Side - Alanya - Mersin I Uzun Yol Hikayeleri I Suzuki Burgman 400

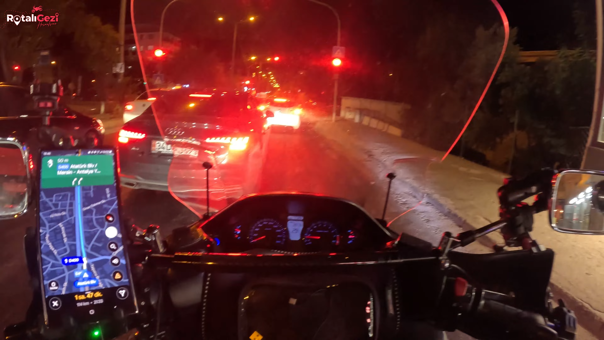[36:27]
O kadar güzel ki. Hani
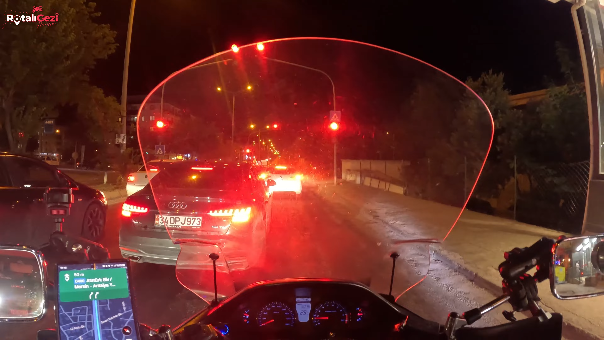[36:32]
içlik miçlik hiçbir şey takmadık. İhtiyaç da duymadık. O kadar sıcak. Şu anda 114 kilometremiz var. 1 saat 47 dakika. İyi gidiyoruz yani. Ama burası neresi? Işıklar da bir acayip çalışıyor ha. Sarı, yeşil aynı anda.